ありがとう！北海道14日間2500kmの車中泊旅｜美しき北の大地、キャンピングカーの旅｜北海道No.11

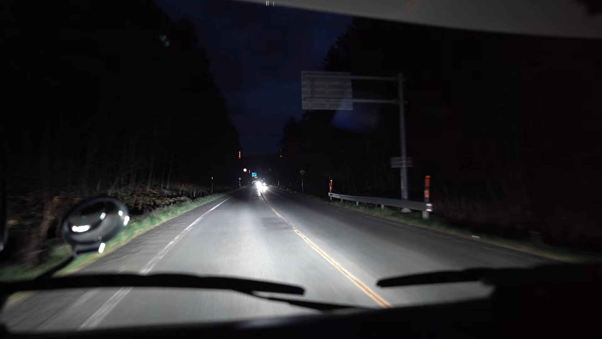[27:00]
うん、なのかな、 今まで鹿のマークあったけど鹿なんて出てこなかったよ。やっぱ夜中なんじゃん。ということでこんな暗い感じの道を頑張って走っていきます。 結構ね暗い。 暗いよ。
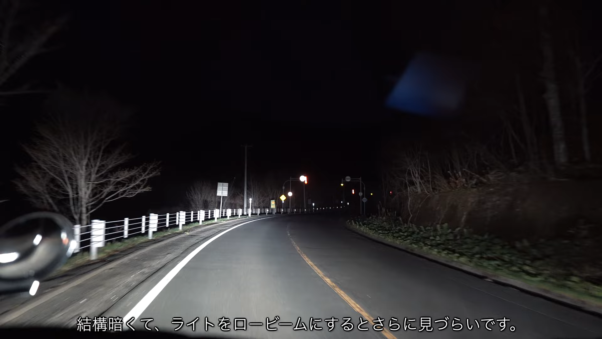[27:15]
ちなみにロービームにするとこんな感じなの。 前が見え、 そう先が見えない。あの本当赤いやつを辿っていくしかない。 怖い。 北海道に来て本当に思ったのがヘッドライトだけはちゃんとしたものを入れなきゃいけないなっていう、うん、結構標高が上がってくる。あ、シッカーいた。 シッカーいたけどこれなんて分かんないよ。 もぞもぞしてる。 あ、キツネ。 なになになに、どこどこどこどこ。
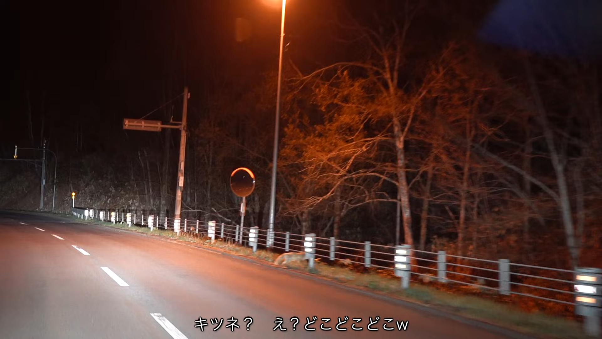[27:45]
あ、今行っちゃった。 全然見てなかった。 多分キツネ。え、こんな感じかこシムカップ。 カンムリ。